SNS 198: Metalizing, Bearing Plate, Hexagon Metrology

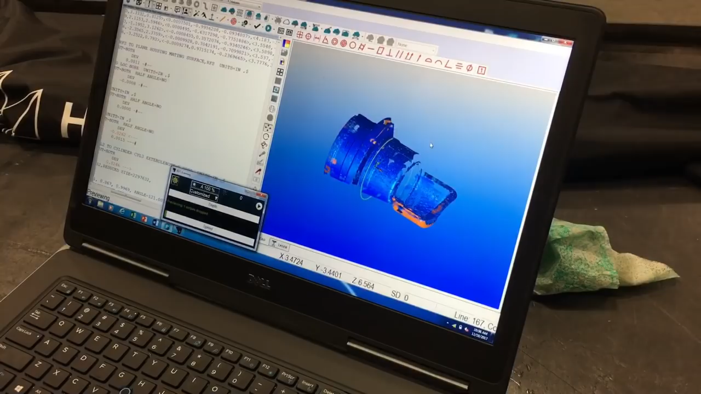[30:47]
All right, so there's our 3D rendering. I've just got him kind of holding it still, all right?
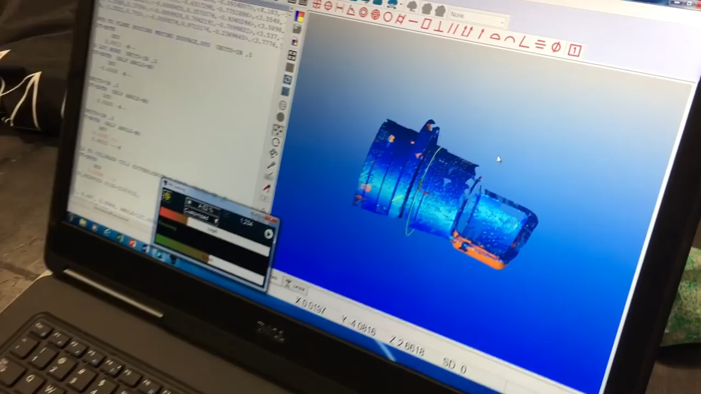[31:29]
So as he moves the arm there, it's repositioning it on the screen here.